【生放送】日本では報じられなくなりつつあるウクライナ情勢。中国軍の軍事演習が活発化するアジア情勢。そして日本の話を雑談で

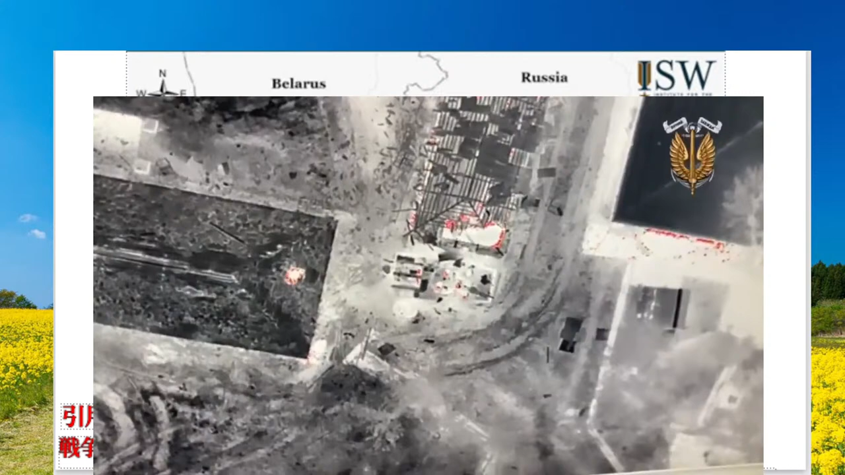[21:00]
今回の動画で見られるように、大量に爆弾を運んで、それをバラバラバラっと巻くっていうパターンも、今後は増えていくだろうという話でございます。